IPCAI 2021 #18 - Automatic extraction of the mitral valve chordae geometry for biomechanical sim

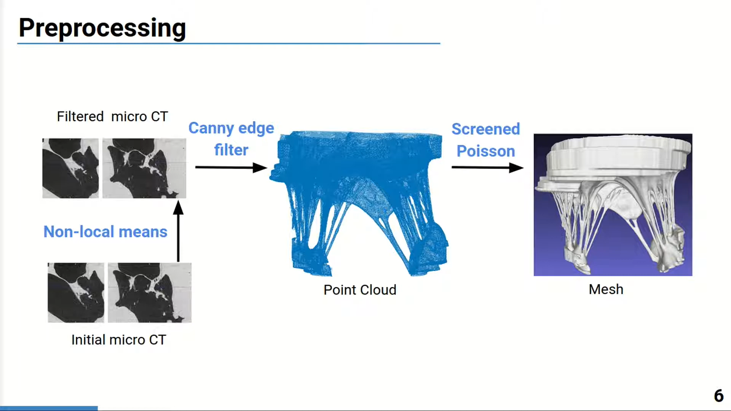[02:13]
and then to keep the connectivity information the points are meshed. Afterwards, the Cori are coarsely segmented using a topology-based procedure.